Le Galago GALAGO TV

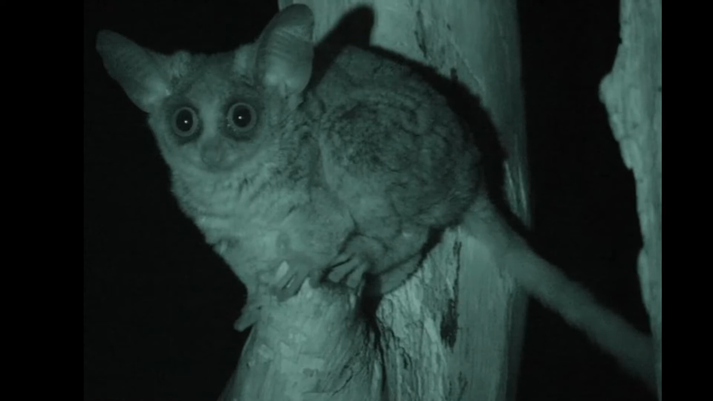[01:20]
le galago a des grandes oreilles et de grands yeux. Il lui serve à repérer ses proies dans la nuit.